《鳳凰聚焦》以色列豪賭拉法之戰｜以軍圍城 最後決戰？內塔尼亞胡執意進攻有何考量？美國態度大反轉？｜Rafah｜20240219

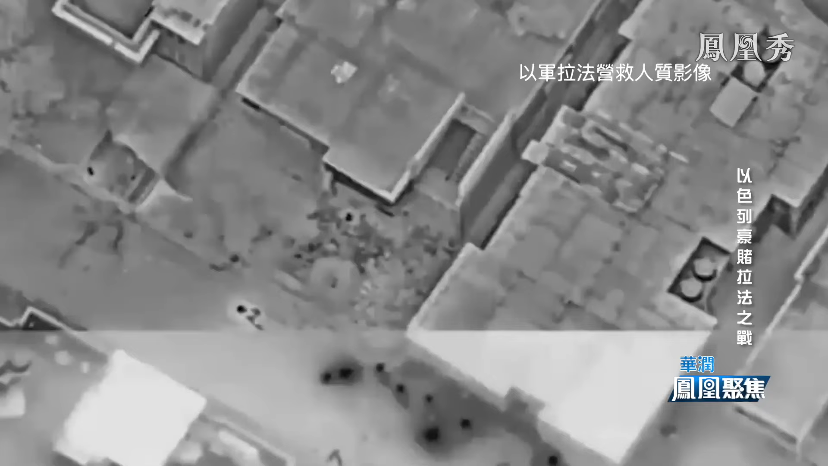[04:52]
從空中可以看到小分隊在夜幕中逐漸靠近關押人質的大樓隨後雙方發生了激烈的交互
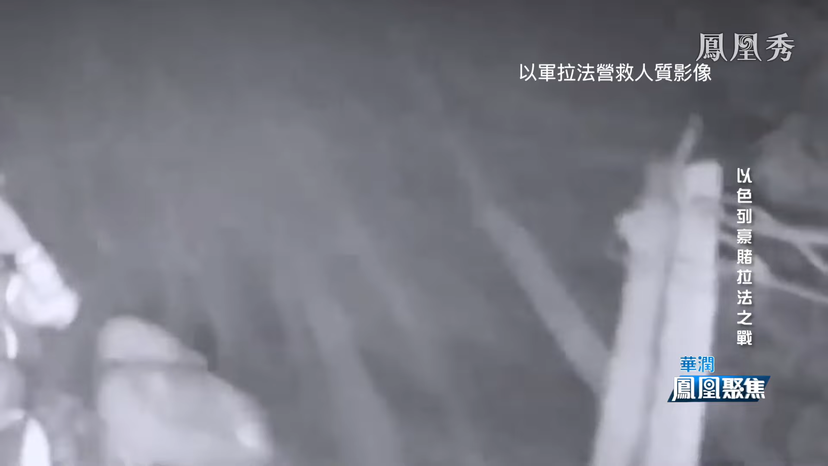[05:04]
伴隨著槍聲和爆破乙軍特種兵使用炸藥將門炸開通路房間的士兵擊斃了幾名哈馬斯守衛並出現在兩名人
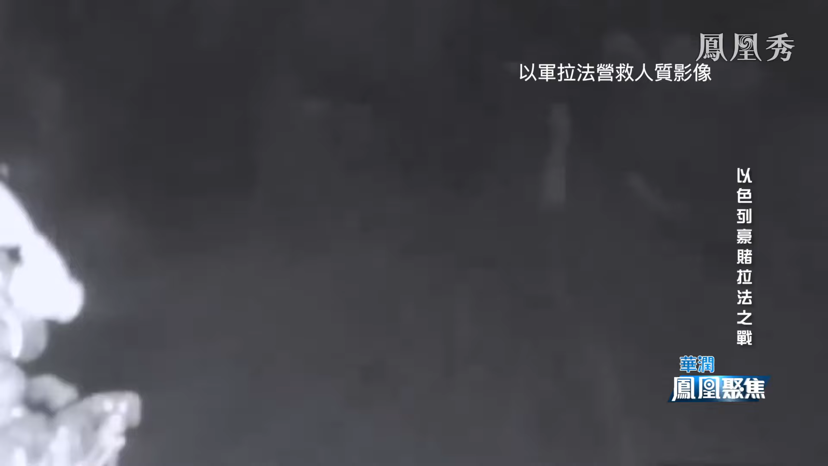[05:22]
質面前接著士兵將人質安置在中間給予保護為防止建築內哈馬斯分子在樓梯組結他們將固定繩索
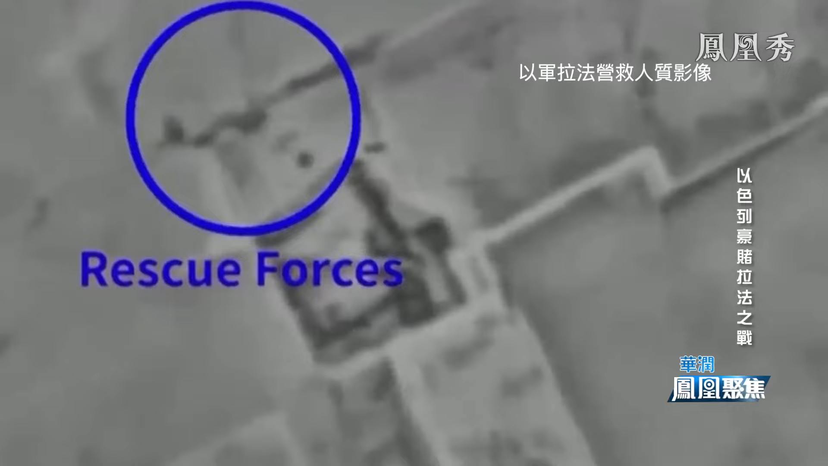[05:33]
系在人質身上砸開窗戶將人質直接送至樓外地面交給地面接應部隊整個過程僅用一分鐘隨後 樓內乙軍開始
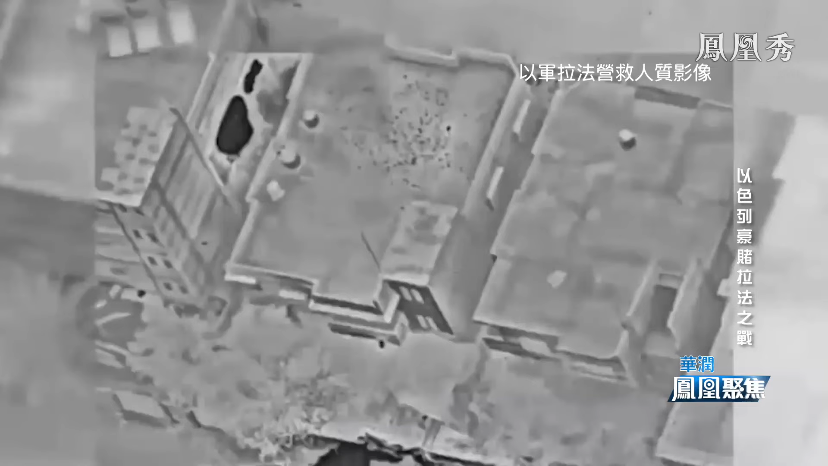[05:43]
撤離附近建築物及街上
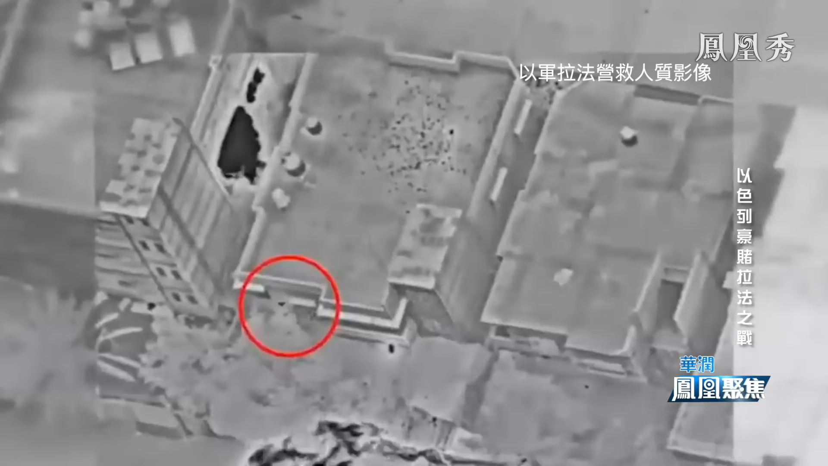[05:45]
的哈馬斯分子開始向大樓開火並趕來增援人質在特種部隊和空軍
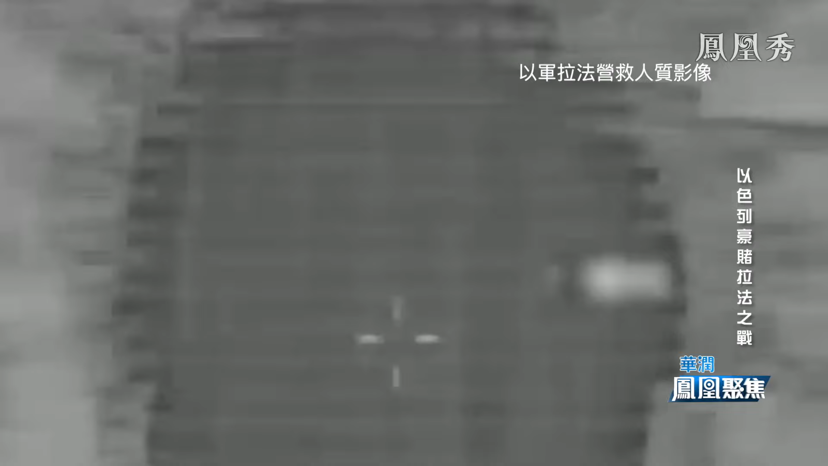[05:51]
的掩護下由裝甲車迅速送打把事先計劃融入直升機著陸地點
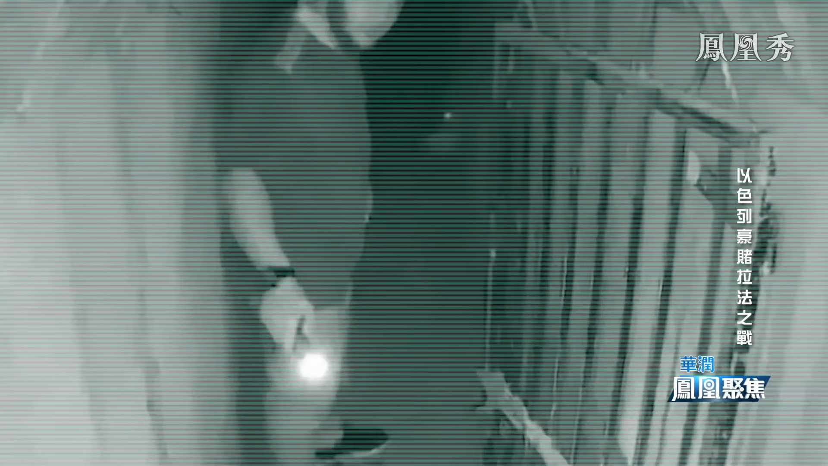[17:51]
日录像显示辛瓦尔走在似乎是他的妻子和他的三个孩子
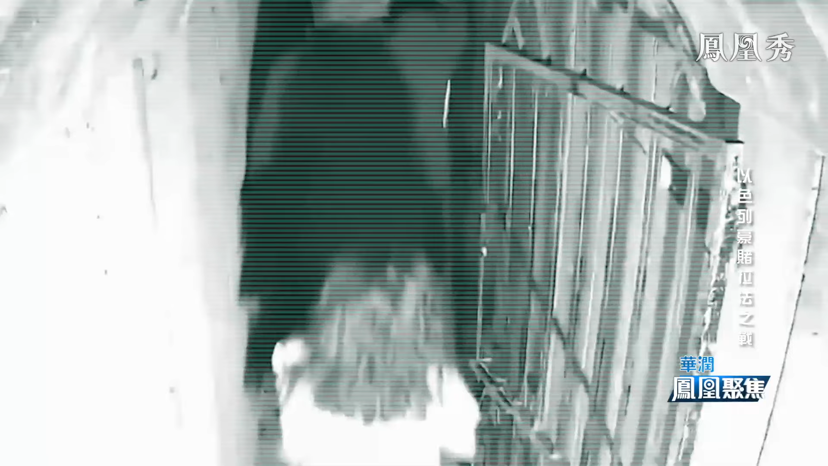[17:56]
身后他们由辛瓦尔的兄弟伊布拉辛引导虽然辛瓦尔背对着镜头但人工智能识别其耳朵的大小判断是辛瓦尔本人